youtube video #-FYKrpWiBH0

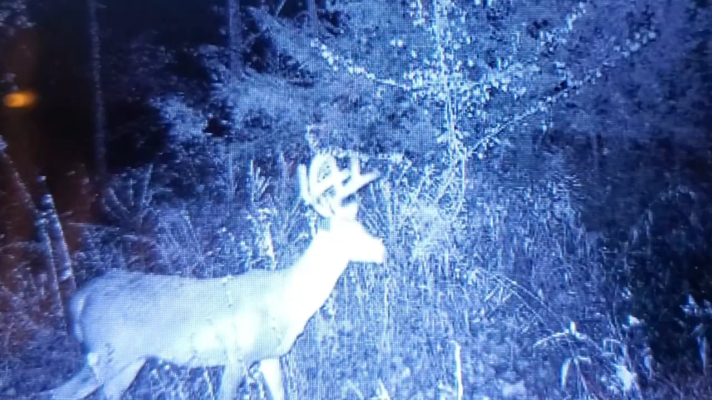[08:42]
Right here on one of my game cameras is a buck that I've been watching on the camera that I'm hoping shows up during the daytime. Only thing, I've only seen him at 8 or 9 o'clock at night. I'm hoping during the rut or during rifle season that I'll get a crack at him.